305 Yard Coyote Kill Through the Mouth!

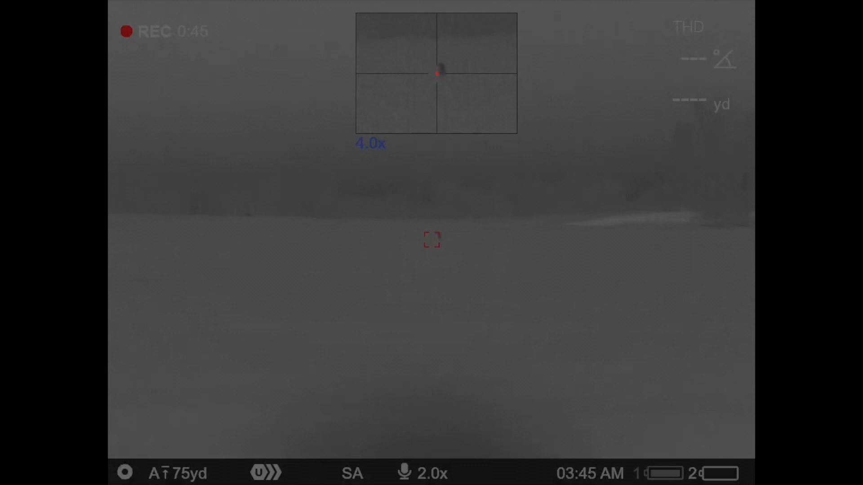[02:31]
330 . About 500 now. There's another one back here in the background.
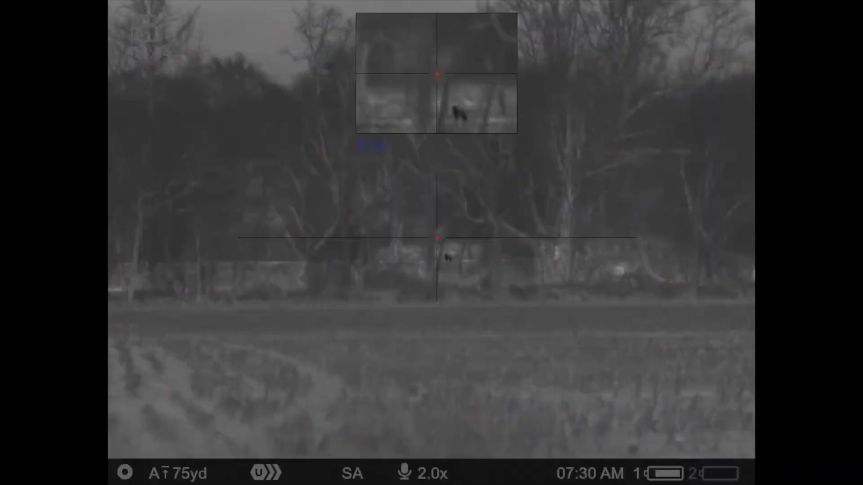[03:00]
Huh? I don't know. I wonder how far it is. Those trays are 232.